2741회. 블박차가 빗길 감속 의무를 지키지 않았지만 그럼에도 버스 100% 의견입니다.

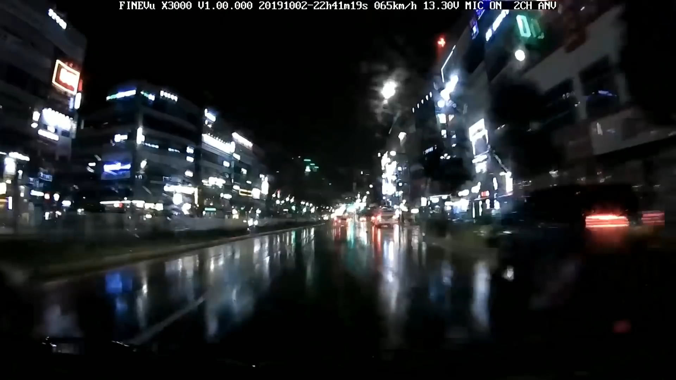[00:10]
블박차 2차로 가는데요. 제한속도 60도로입니다. 이런 이런 이런 버스가... 블박차가 좀 속도가 다른 차보다는 좀 빠른데 60도로에서. 빵~! 이번 사고에 대해서 버스는 80 대 20. 버스가 80, 상대차 20, 블박차 20.